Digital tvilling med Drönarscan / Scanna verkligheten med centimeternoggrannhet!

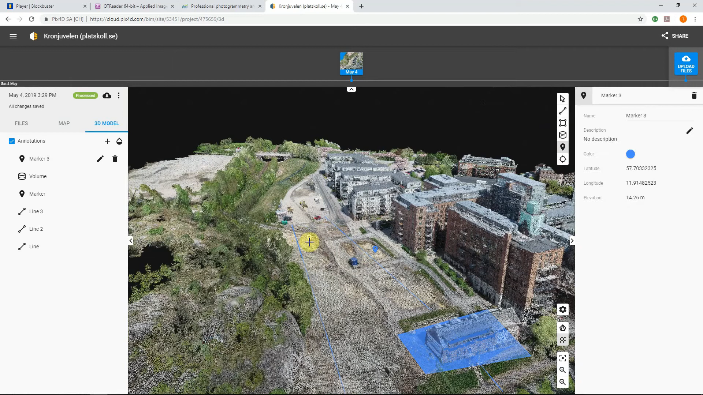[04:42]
höjden med oss. Det går även att lägga på olika kartlager.
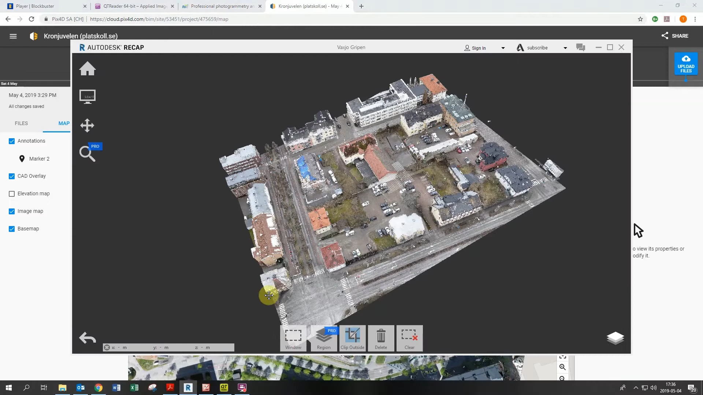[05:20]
Det ser ut på det här sättet. Här har vi renderat om en modell på en annan plats i Sverige. Och då får man ett punktmoln rätt in i sin
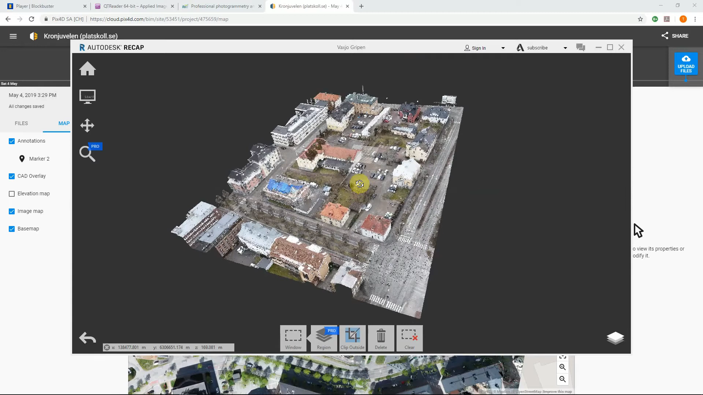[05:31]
modell, dator eller CAD-modell på det här sättet. Och så kan man jobba vidare med den.
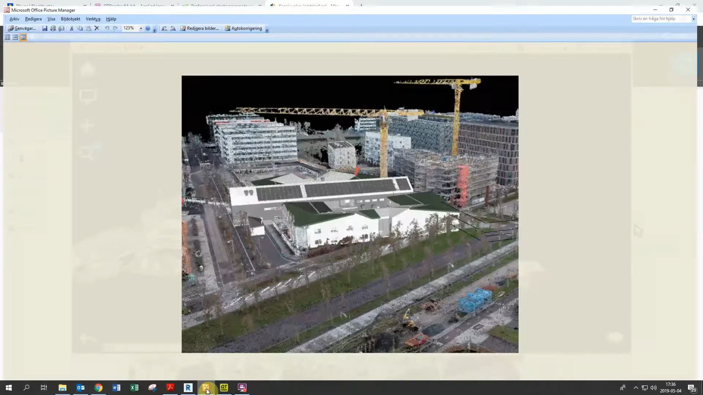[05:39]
Och det ser väl ut så här om man lyfter in. Nu är väldigt enkla bilder vi lyfter in. Men höjder och allt stämmer. Och skalor. Så länge modellen har rätt basvärden som vi har. Och vi jobbar i det lokala kartsystemet.
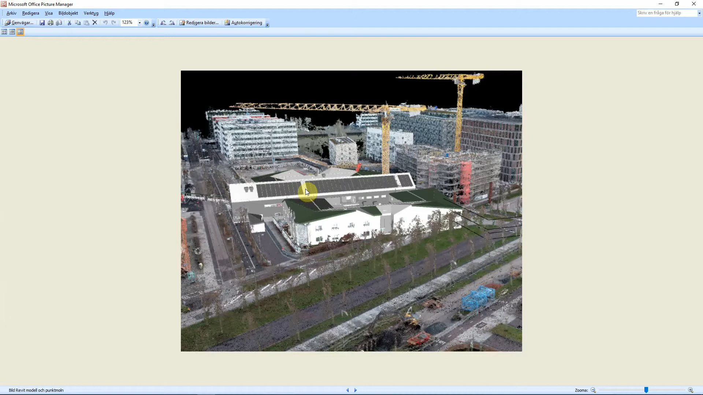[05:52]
Här i Göteborg så är det F99-1200 och RO2000 i höjder.
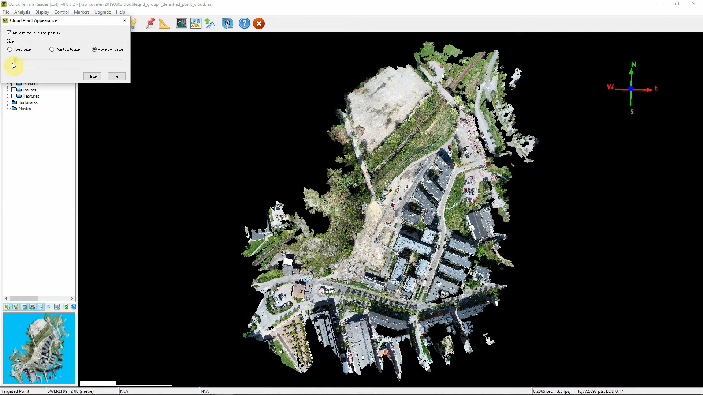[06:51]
Här har vi, kan vända punktstorleken om vi vill se det mer som ett glesat punktmoln, det blir lite lättare att gå in i modellen.
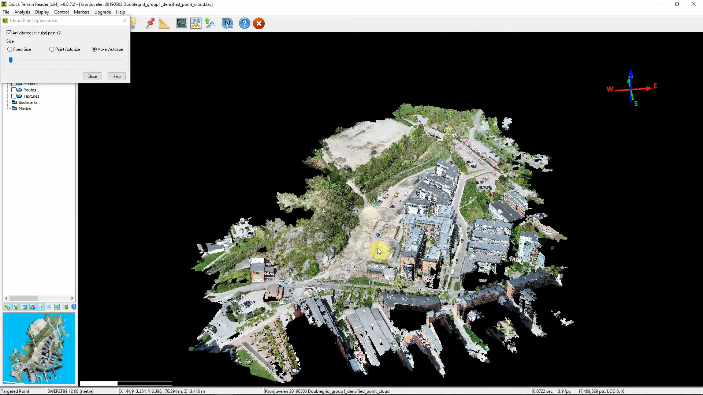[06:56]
Scrollar man, zoomar man in och samma vänsterklickar, vrider, högerklickar, flyttar modellen. Här blir inte upplösningen lika bra, men här kan det vara som helst plocka ut x, y, z-koordinater. Så sätter jag en punkt här, så ser ni nere i den här delen att ni får höjden. Så det är bara att följa, om man vill ha till exempel på parkeringen ligger vi på 16,66. Vi kan gå ner och titta på den här planen.
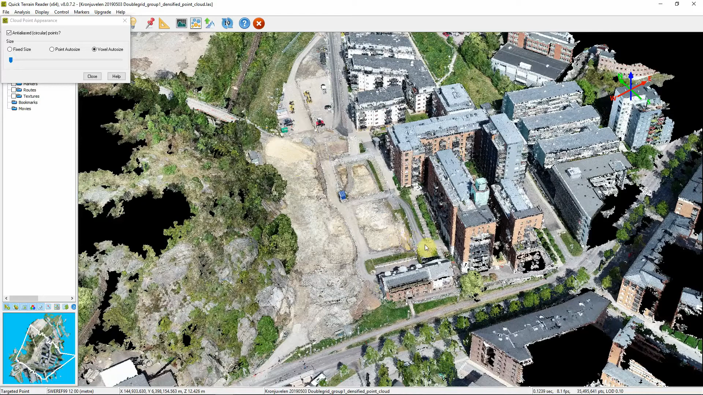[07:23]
Där ligger vi på 12,42. 12,426 till och med. Den här modellen har plus minus 2 cm i noggrannhet. Jag kommer även länka till PIX 4D. Vilka format man kan använda. Och en länk nedan.